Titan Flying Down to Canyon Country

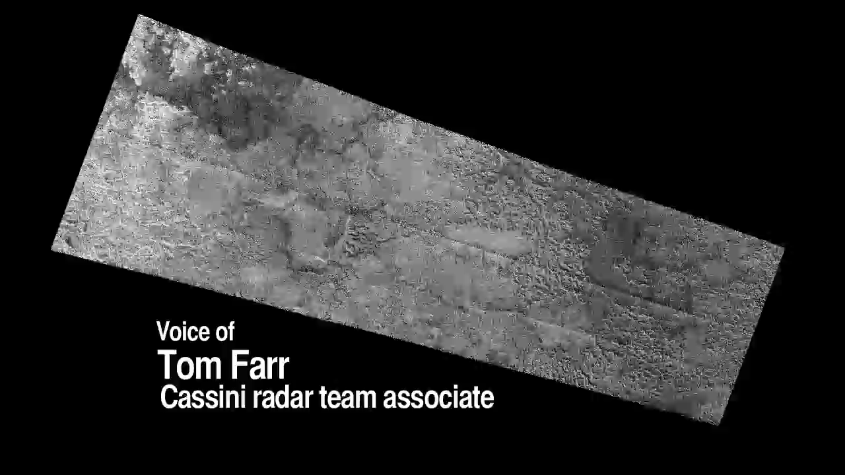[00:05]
we've been able to map out the surface brightness as the radar sees it.
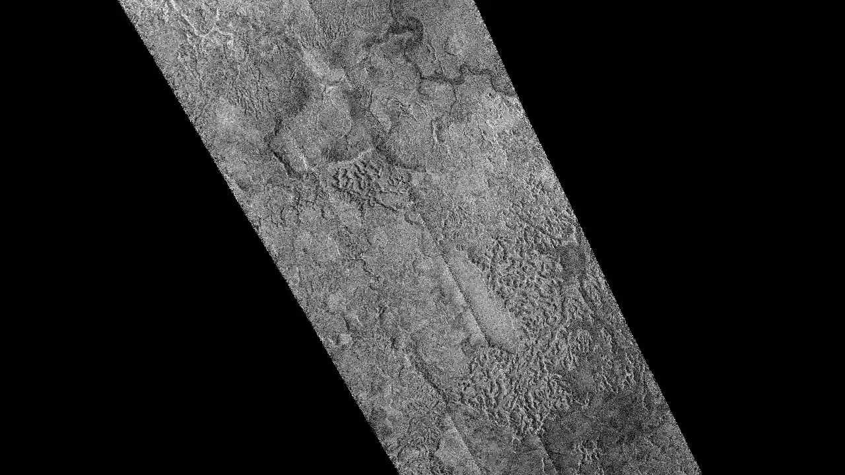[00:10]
We see geologic processes that are very similar to what we see on the Earth.